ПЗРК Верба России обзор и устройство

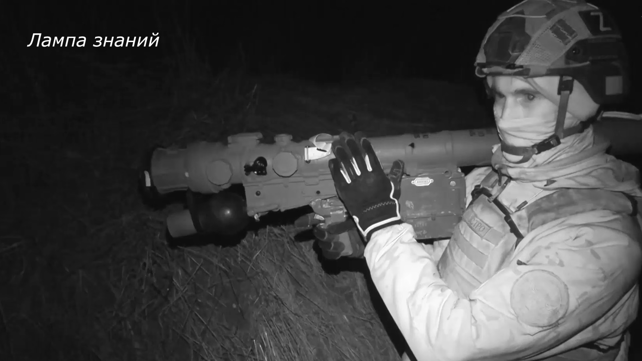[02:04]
В начале «Верба» приготовляется, отсидываются планки пересела, скидываются крышки защитные, производится накол наземного источника питания, который остужает галочку самонаведения и подает питание на саму «Вербу». Далее выбирается направление цели, то есть либо она удаляется, тогда нужно нажать кнопку «Вдогон». Если она движется на нас, то ничего нажимать не надо.